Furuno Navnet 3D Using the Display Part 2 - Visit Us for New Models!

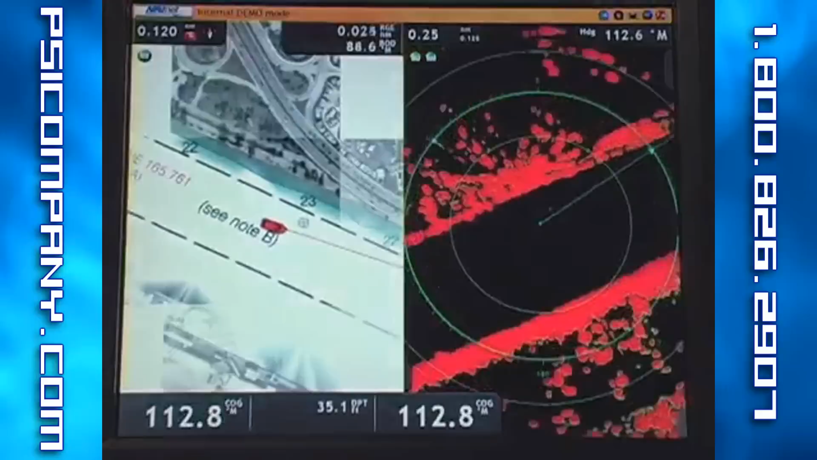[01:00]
I'll cancel there, press my menu button to come back into the MyNevNet menu, and I'll change the hot page number from 5 to 10.
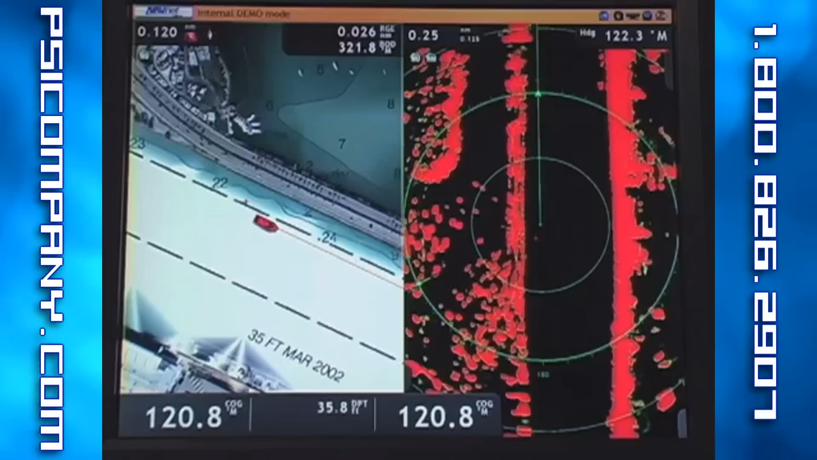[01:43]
In this case, we can see, as I zoom in, that we've selected a sport fishing boat icon.
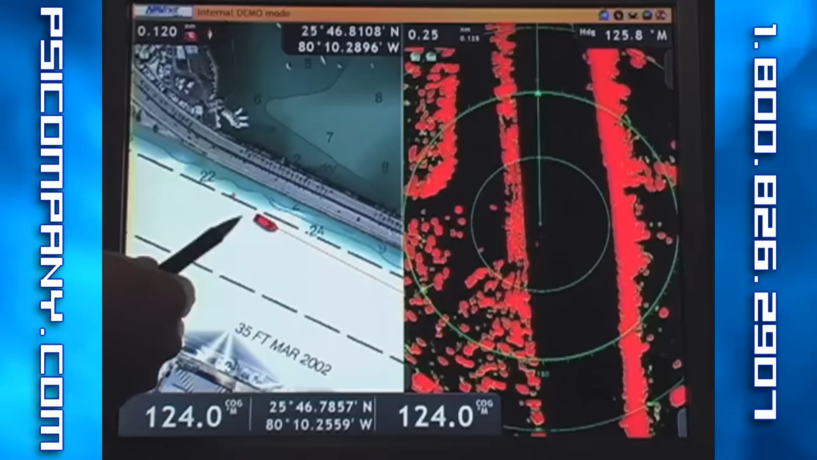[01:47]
As I access the MyNevNet menu, we'll see that we have a number of icons to choose from.